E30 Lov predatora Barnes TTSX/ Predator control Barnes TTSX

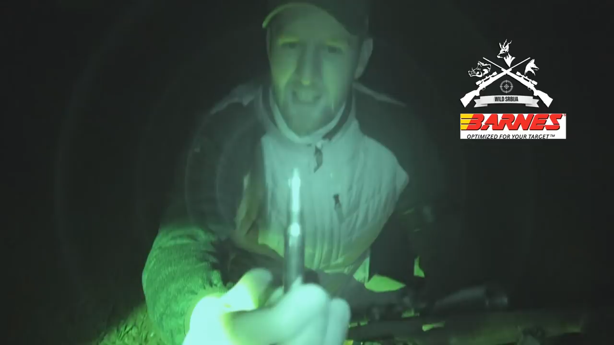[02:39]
Barnes TTSX. Municija je zadužena za večerašnji lov.
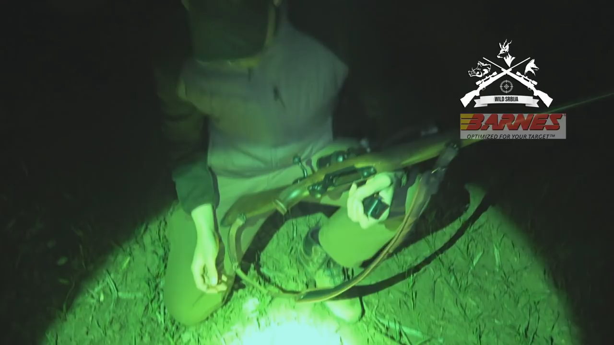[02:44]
Jedan primjerak jazavca. Kako da bi onda kakvog šuga po ovom delu? Znači jednostavno na ovom terenu lovišta
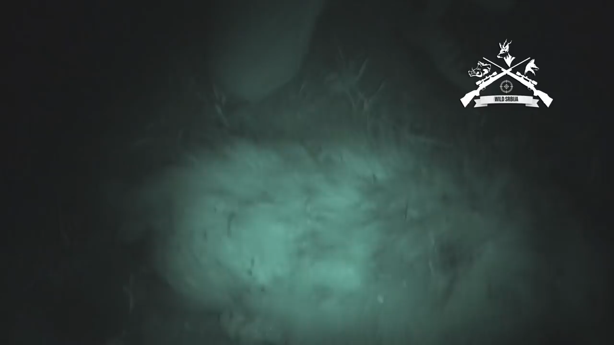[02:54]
ono što je česta pojava je šuga kod divljači.